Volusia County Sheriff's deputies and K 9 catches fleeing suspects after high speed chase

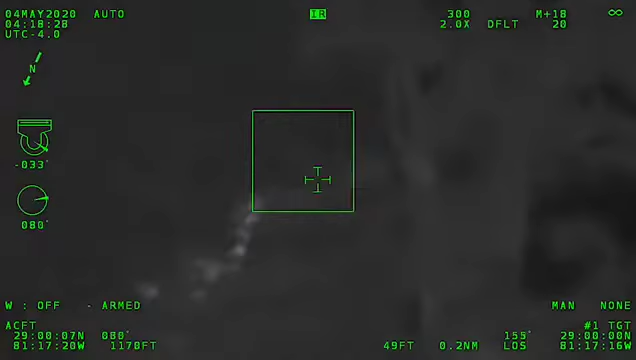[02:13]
You might have something, that house to your right. There's like a wall that's behind on the backyard, or somebody laying up against the wall, maybe two. Yeah, he's real hot right in here.
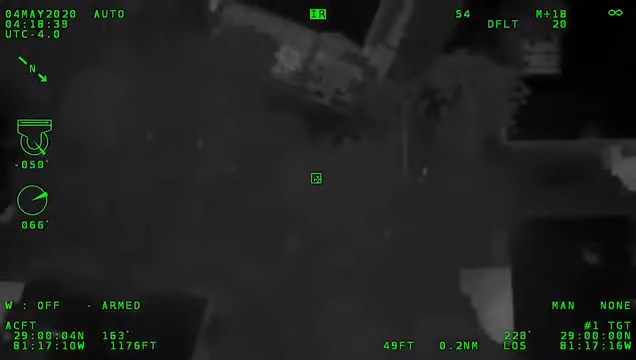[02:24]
There's a small picket fence right in front of me, 10 feet. The dog's trying to get over it. Yeah, go, if he can go right, that house to your right, I don't know if he can get to it or not, but he's like right behind the wall. There's a shed, and like right behind that shed right there, but there's like a wall behind there. You have to, it's going to drop down. All right, give us just a minute. Let's get some patrol cars in on the other side of that. Air one, if we can get some in there.
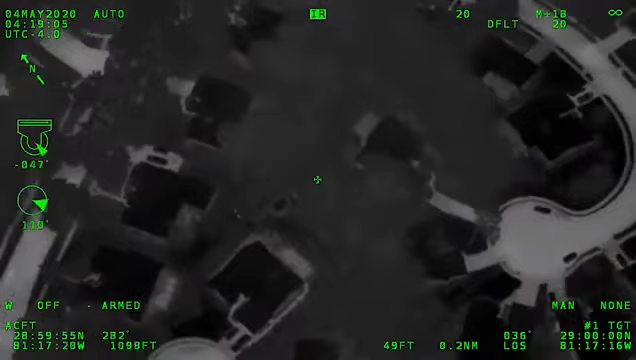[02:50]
Air one, I'm holding my arm out to make sure I'm at the right wall. Yeah, if you follow that wall in the direction you were initially going, so that you would go behind the house, just follow that wall around until when you get to the right, they're right there in that corner. Alright. I'm gonna move.